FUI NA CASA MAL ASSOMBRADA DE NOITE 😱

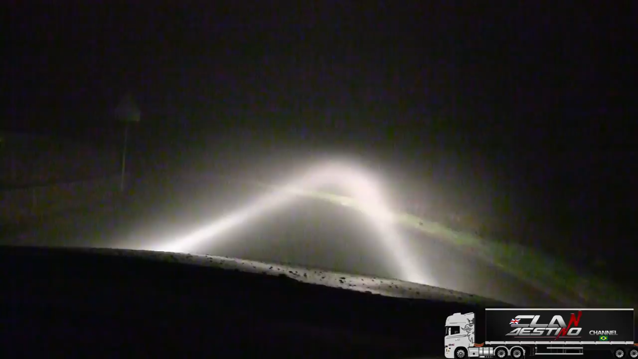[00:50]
Farol do carro do homem tá meio... Com as lâmpadas meio... Errada, né? Tá cruzando as luzes. Meio estranho, né? Diretamente de Firenzuola, né? Firenze aqui, a montanha, né? Vamos falar montanha, né?
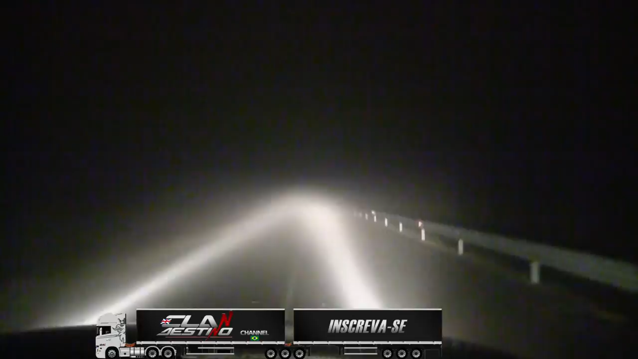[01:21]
Você tá meio embaçado aí, ó. Nevoeiro danado, né? Tá dando pra ver muito pouco, mas tá de boa. Vamos pegar aqui, ó. Aí, é, oi. Mas vamos filmando, né? Que novela pra marcha isso daí, ó.